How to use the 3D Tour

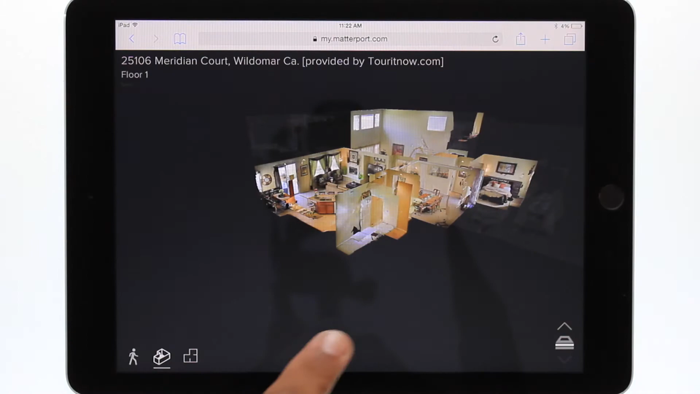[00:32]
This view allows you to see the entire interior space from the outside.
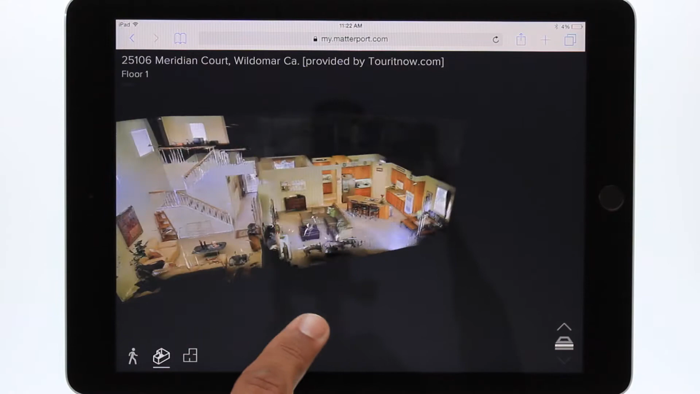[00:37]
Use one finger to rotate the building and two fingers to drag the building closer or farther to zoom.
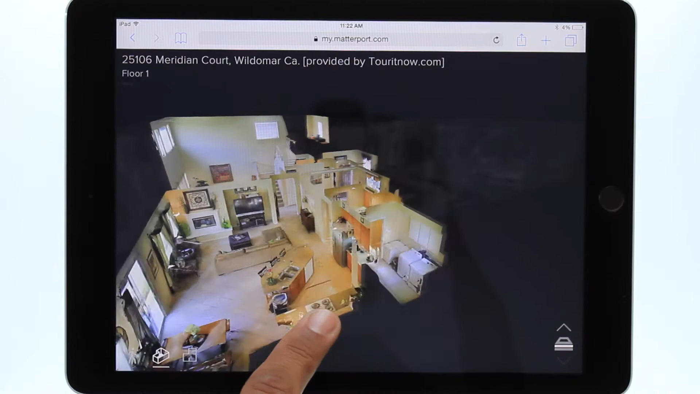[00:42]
On the lower right of the screen is the multi-level view button. This allows you to select the first level or second level independently.
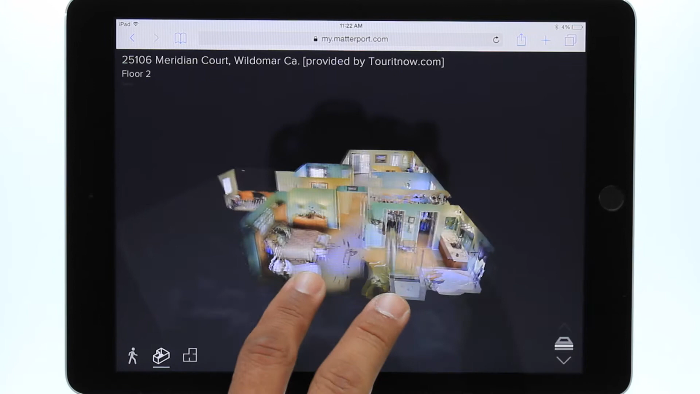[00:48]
You can also see all the levels at the same time.
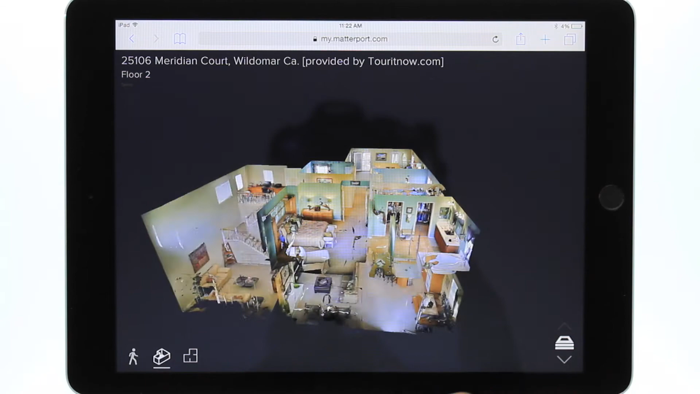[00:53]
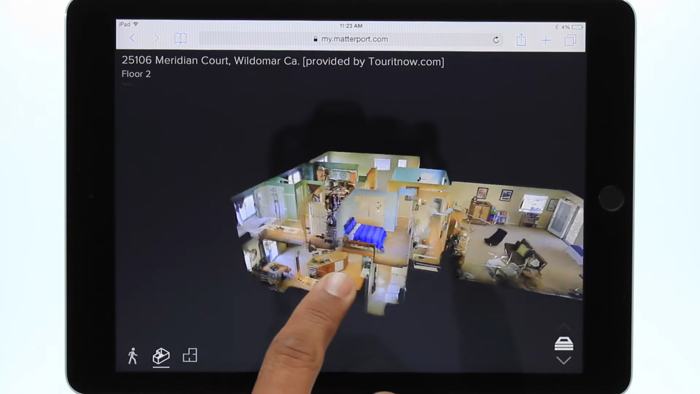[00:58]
The last button on the lower left is the floor plan view. Just as it's named, it allows you to see the photorealistic floor plan of the space.
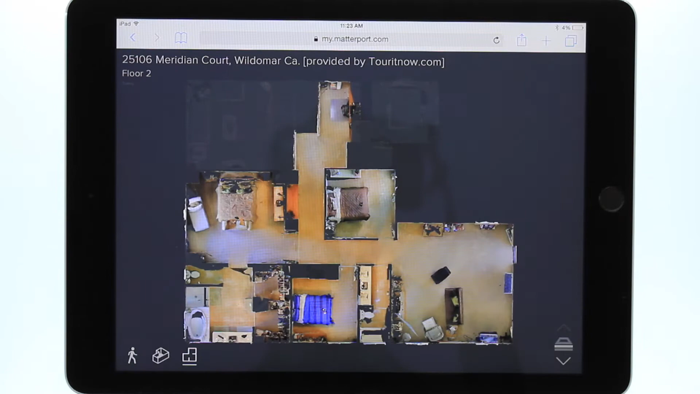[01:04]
You can pinch to zoom to get a better view.
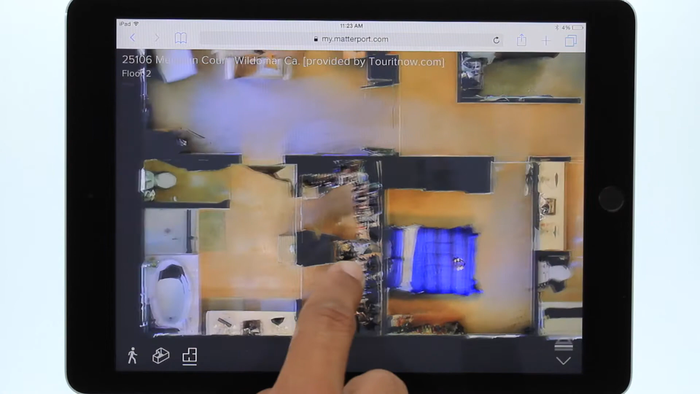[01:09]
Use one finger to move the model.
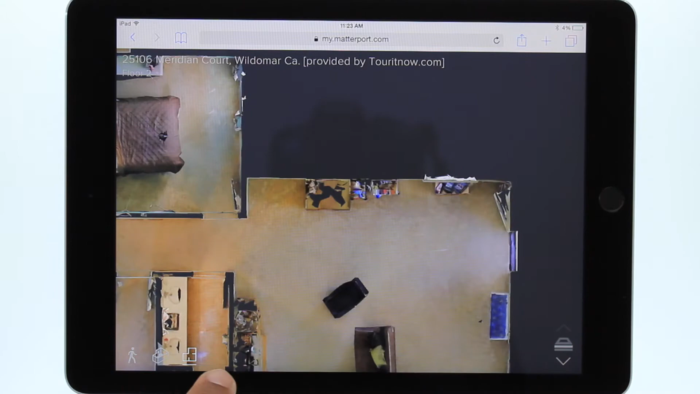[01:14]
Use the multi-level view button to see the first level or second level floor plan.
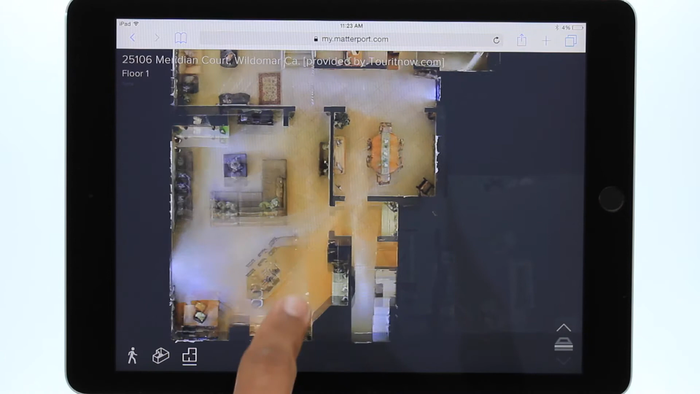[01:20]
While in dollhouse view or floor plan view,
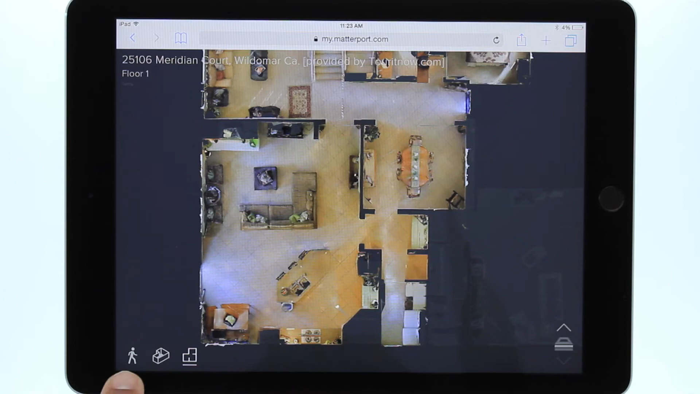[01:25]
you can tap anywhere and you will be taken to walk through from that location. Here's my description.